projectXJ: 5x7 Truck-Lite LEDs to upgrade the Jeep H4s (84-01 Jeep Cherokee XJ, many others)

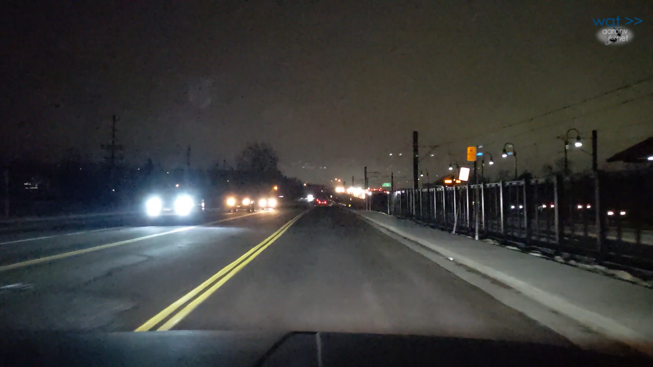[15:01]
And that is just an incredible pattern. Took it out on the road and it illuminates the road perfectly. So it doesn't get much better than that. And you certainly can't do that with any set of halogens.